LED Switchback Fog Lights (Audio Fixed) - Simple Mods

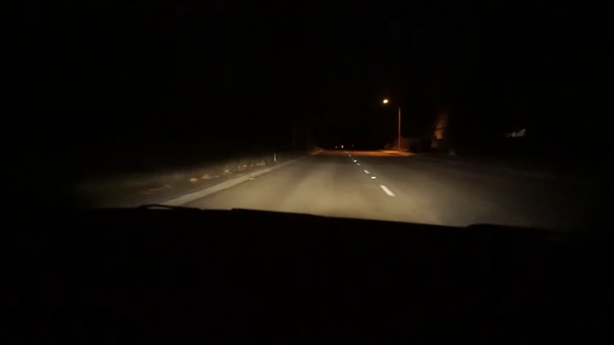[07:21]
all right guys so we are coming up on the uh a stretch of road that I tested out the headlights on last time my windows open just because it's kind of warm right now but this is like a really dark road that I normally like to use these are just the headlights that you're noticing the fog lights are actually completely off one thing that you're gonna notice right when uh sorry it's bumpy if my voice sounds weird one thing you're gonna notice once I do this u-turn is the fact that
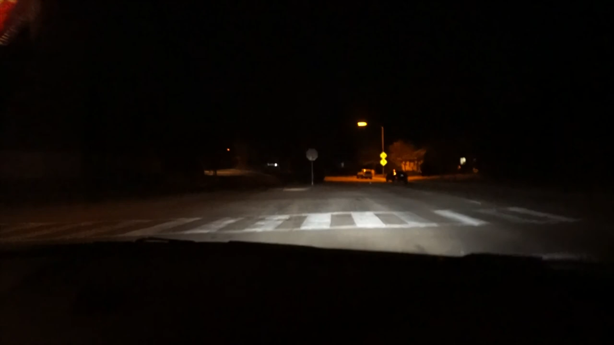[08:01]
u-turn right now and then I'm gonna turn them on so you can notice it so here's the u-turn and obviously we're in some ambient light because of that light post let me just scoot up a little bit all right well so here goes here's the fog lights on so I don't know if you can tell you probably can't because the camera doesn't really capture the color but the fog lights are on I'm gonna turn them off real quick oh yeah you could tell all right cool and then there's the switchback mode so right now the